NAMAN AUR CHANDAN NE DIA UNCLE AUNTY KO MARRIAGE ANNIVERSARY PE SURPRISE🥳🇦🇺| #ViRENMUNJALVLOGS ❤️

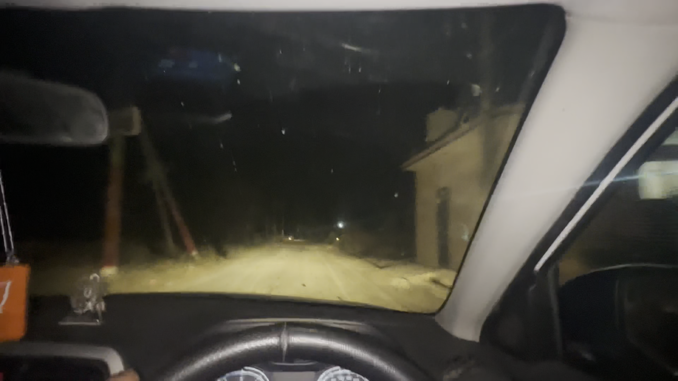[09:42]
इस वजह से मतलब बहुत भीड़ हो रही है रोड पे अभी मैंने 7-8 ट्रक पास करे लगातार लाइन में चल रहे थे आगे भी देखो एक ट्राली दिख रही है आपको तो चलो जल्दी जल्दी चलते हैं घर दौर से भी सामान लेना कुछ अभी तो 8 बज गए और यहीं पर
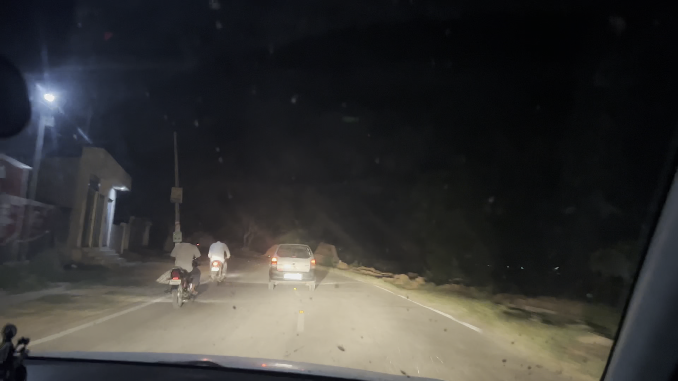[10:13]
ये आगे अल्टो कार वाला मेरे साथ रेस लगा रहा है, आगे नहीं आने दे रहा, साइड मांग रहा, साइड नहीं दे रहा।
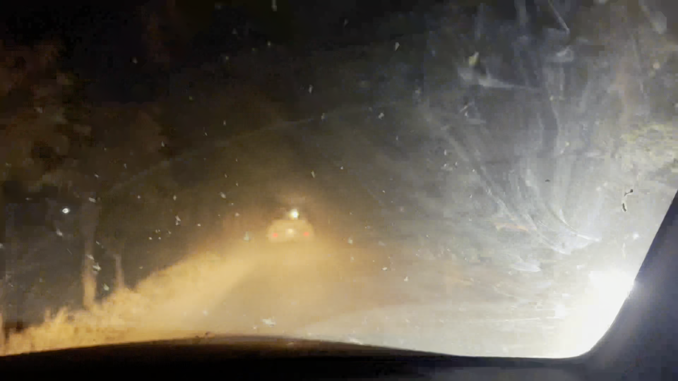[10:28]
एक्सीडेंट क्यों होते हैं देखो, रोड पे चला रखी है कंबाइन वाली मशीन,
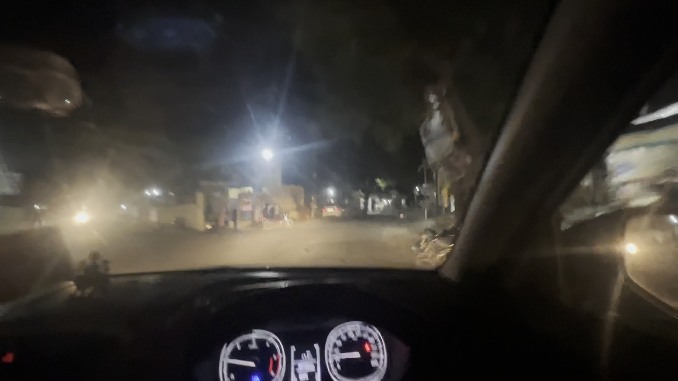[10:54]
और आपको दिख रहा होगा टाइम 8:25, मतलब पूरा एक घंटा लग गया मैं कोने में, वहाँ से या हरिद्वार भी रुका इधर रास्ते में आपने देखा ही होगा।